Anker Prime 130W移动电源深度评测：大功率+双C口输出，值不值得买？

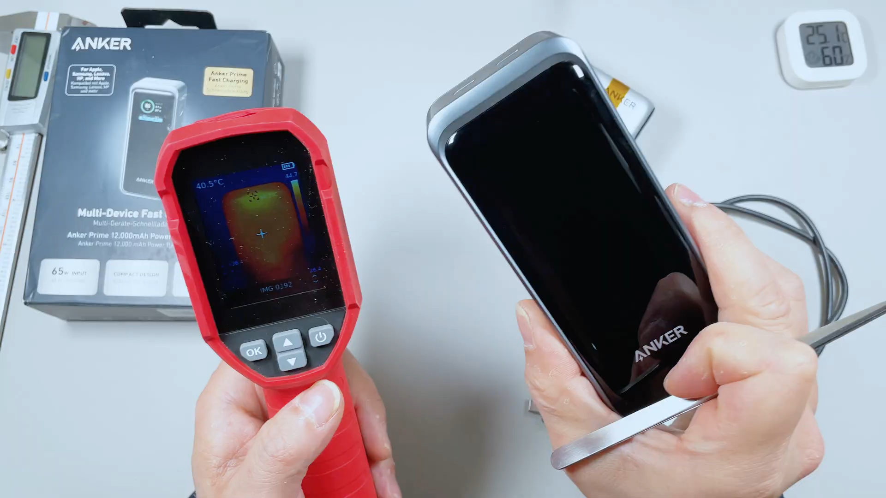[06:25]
90瓦时放电时间31分钟全程一次性放完中间没有停啊第一次放电过程咱们监测了一下它表面的温度啊最高的温度是44.
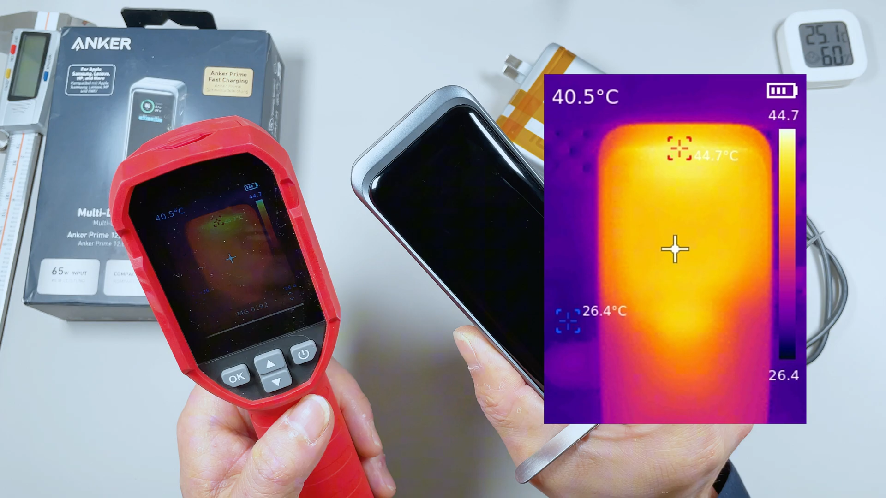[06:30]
On screen: spot 40.5°C, max 44.7°C, min 26.4°C
7度充电时候的温度我没有测第二次充电的时候我们再测一下这个充电宝第二次充方电已完成这一次充机具电量是41.
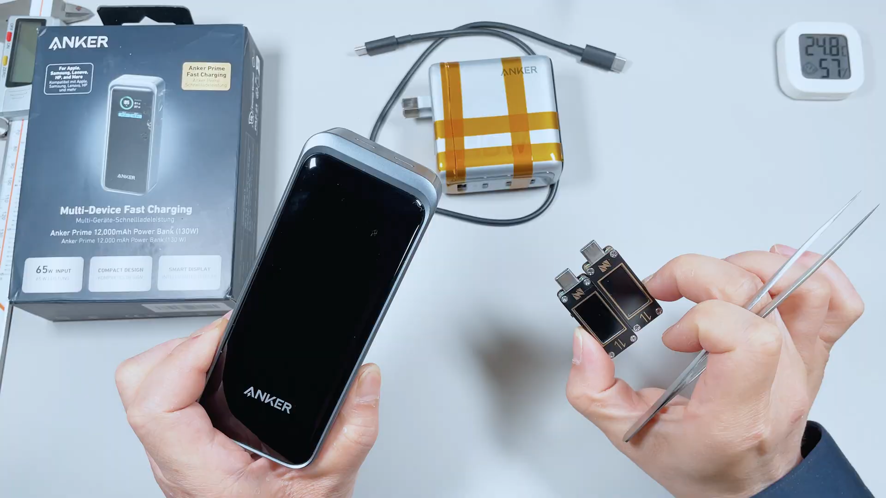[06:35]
23瓦时充电时间用了42分钟非常快啊这个充电的过程表面温度最高的时候是46.
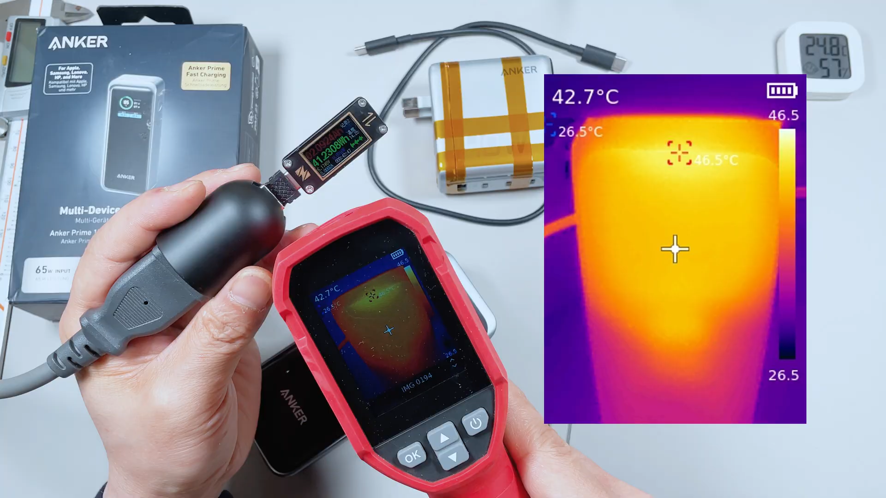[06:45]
On screen: spot 42.7°C, max 46.5°C, min 26.5°C
5度这个充电的温度也不是很高这一次15V3A45瓦的功率放的电啊一共放出35.
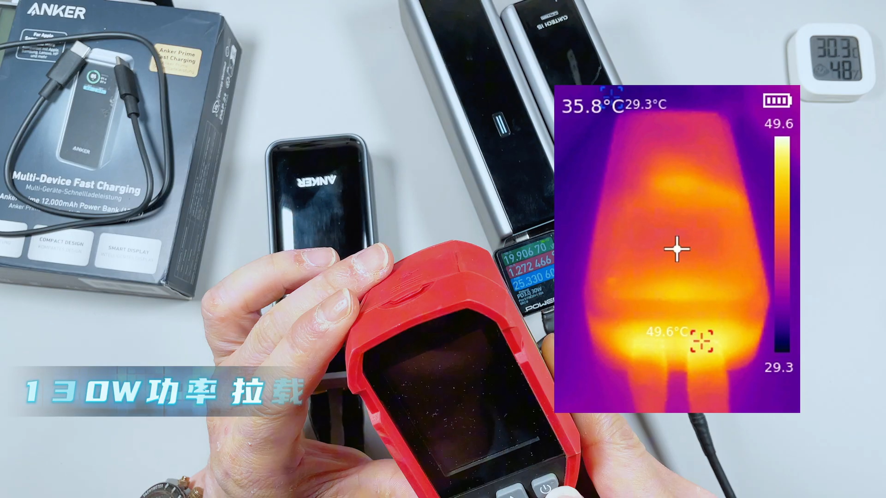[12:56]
On screen: spot 35.8°C, max 49.6°C
时候咱们用热像仪测到它表面的温度最高的时候是在49.
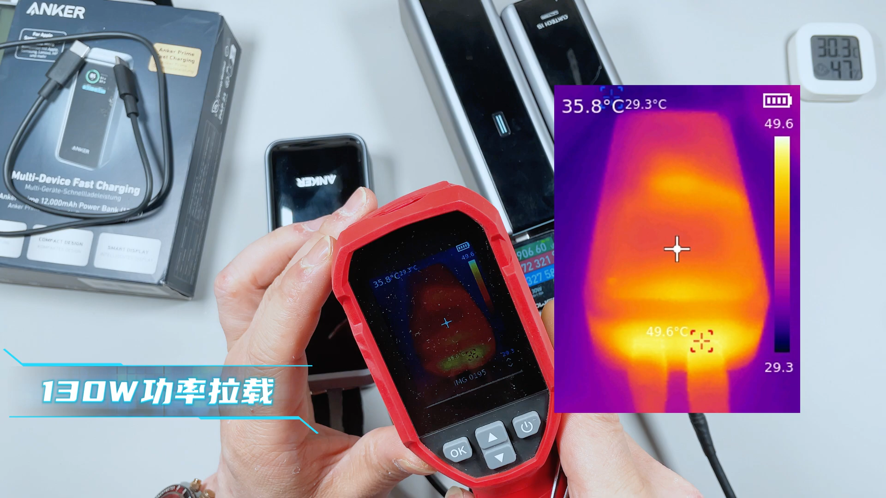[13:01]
On screen: spot 35.8°C, max 49.6°C
6度也就是50度左右它就开启了过温保护直接把功率降了一半这样测试下来的话它的总功率130瓦的输出只有三四分钟时间这个值不值看大家自己怎么去衡量了